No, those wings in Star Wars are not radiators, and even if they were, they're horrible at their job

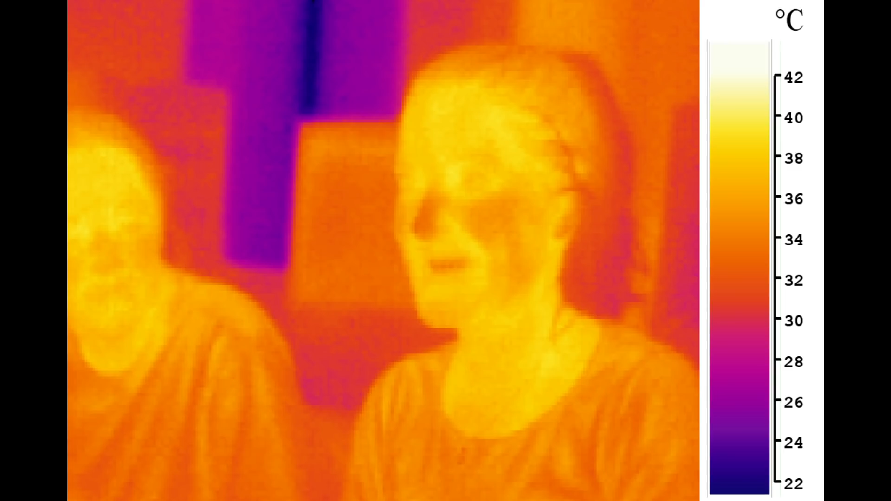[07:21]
Glass is an insulator, so it doesn't allow the infrared radiation to pass through it. This complicates firefighting on your surface ships, but that's a different conversation for a different video. So, anyways, radiation is basically the only way to get rid of heat in space. That is to say, you have to have the panels, like on your ISS, that literally emit photons to get rid of the heat.